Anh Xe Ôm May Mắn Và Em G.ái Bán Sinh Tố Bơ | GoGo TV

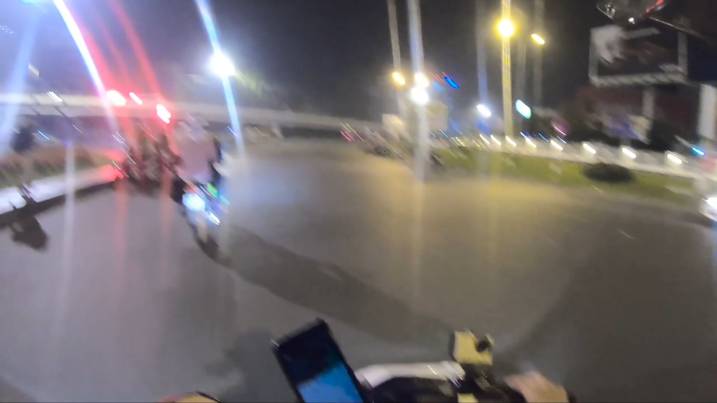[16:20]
Với lại ui, mấy bạn thấy sương không? Lạnh á, lạnh thấy sương luôn. Quá trời anh em rát luôn.